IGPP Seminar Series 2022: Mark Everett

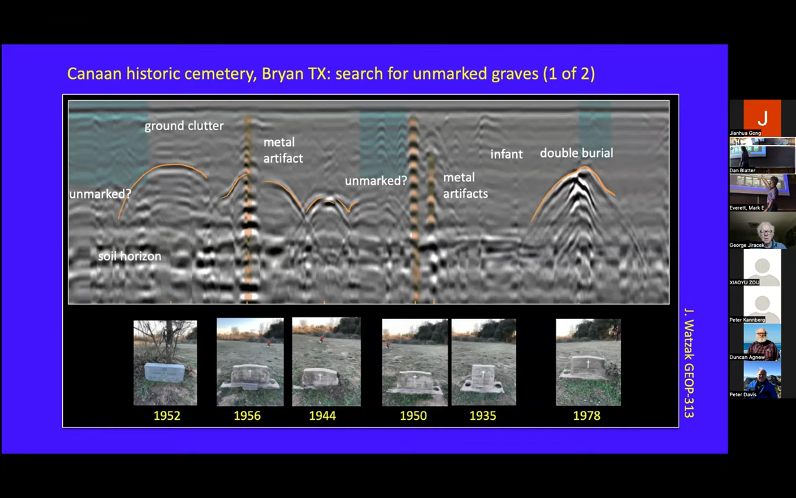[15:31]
And this is a double burial, you can see a sort of double hyperbolic signature here. One's usually spiked on top of another. There may, there may be something in here that's unmarked, something over there, unmarked. At the same site, we had the students, we found these two interesting tombstones, or headstones.
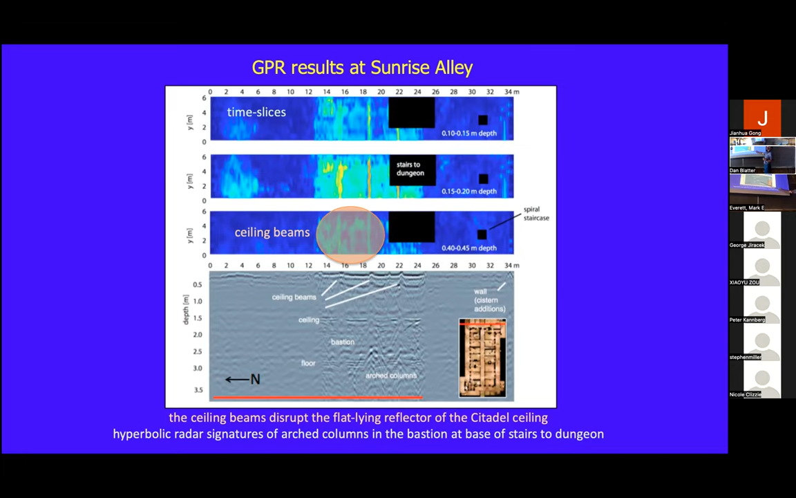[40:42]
We also see some unusual structures here, which if you don't have the ground truth can be quite perplexing and you wonder what they are caused by. We were able to go down into the citadel and examine these in some detail so that we could then associate these signatures with a given target.
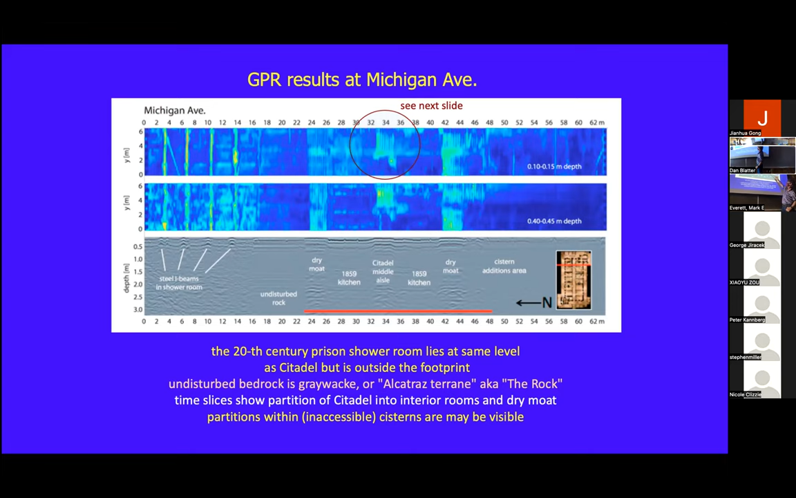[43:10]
You see the signatures here. These buildings here are the kitchens from 1850s. We saw them in the historical diagram. Now I noticed that we have some very interesting signatures here, and we were curious as to what those were. And so we went down and had a look, and then we looked up at the ceiling. And lo and behold, there was some wind tanks in the ceiling, and they're held together with the shore.
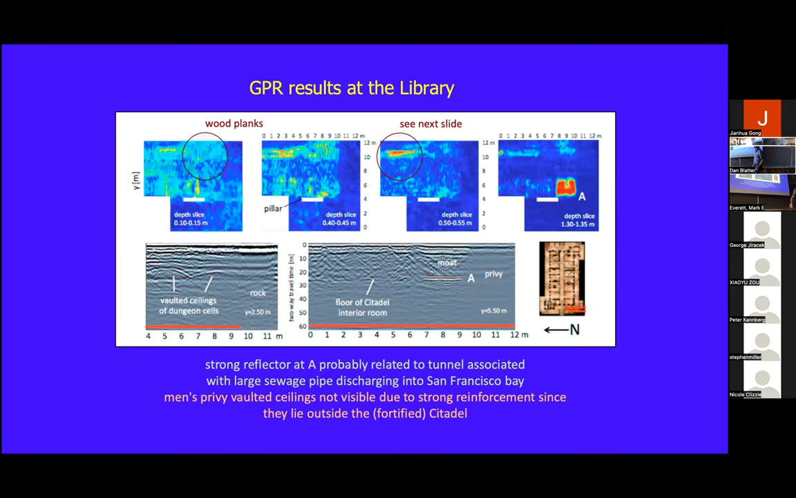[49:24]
Didn't have any, um, reinforcements. So it more than likely had a very thick roof to it. Uh, which is why we think we don't see any, uh, signature of the, of the actual privy itself. It's having trouble getting through the roof. They go down there, take a look. Here's some more sewer pipes. You can see the signature here.
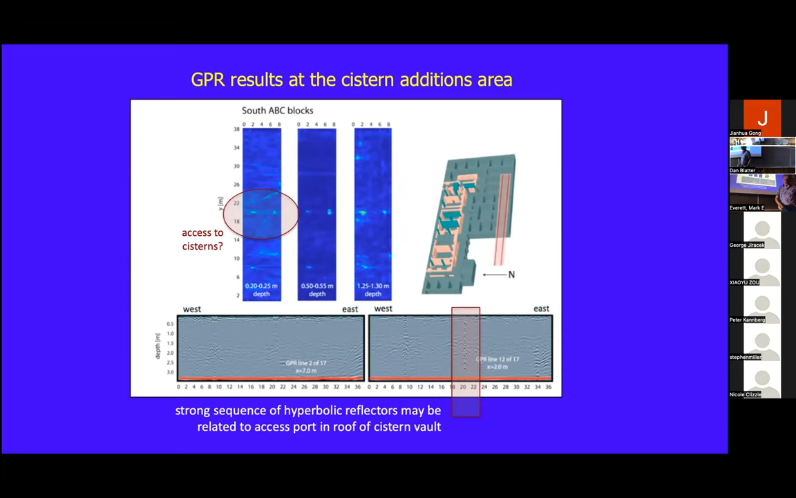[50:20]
Um, and, and again, you couldn't, you couldn't get in and check that, but they were sort of in the right place.
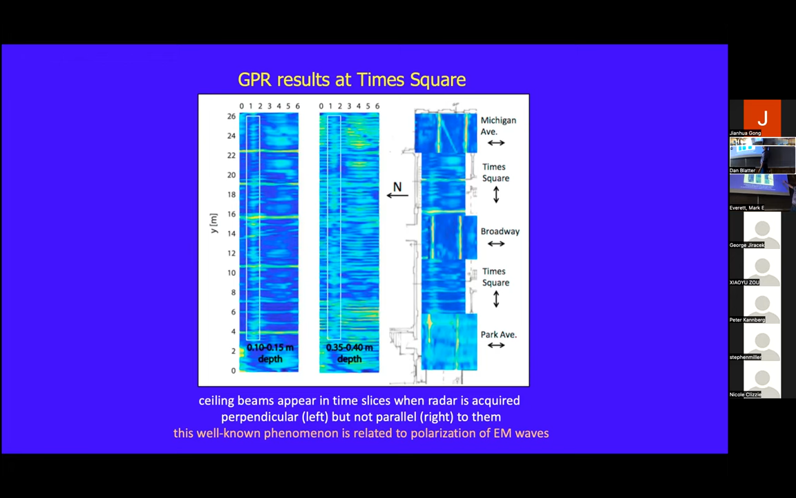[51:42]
So when you put them together, you can see that the scans that go north-south show the ceiling beams quite well. The scans that are going, um, east-west, this way, uh, general infrastructure. So it's an example of polarization and the orientation of the antennas being important.